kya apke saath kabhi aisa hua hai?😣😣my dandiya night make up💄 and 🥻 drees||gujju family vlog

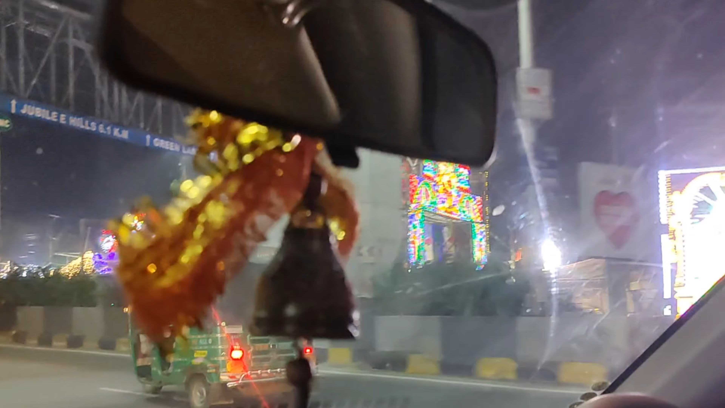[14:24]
रास्ते में जाते जाते आप ये जो डेकोरेशंस देख रहे हैं ये सारे